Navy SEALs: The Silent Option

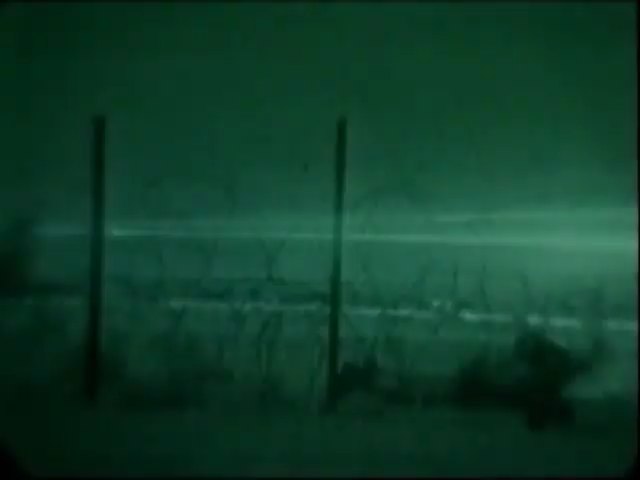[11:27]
six SEALs swam 500 yards onto a Kuwaiti beach in the early hours of D-Day for Desert Storm.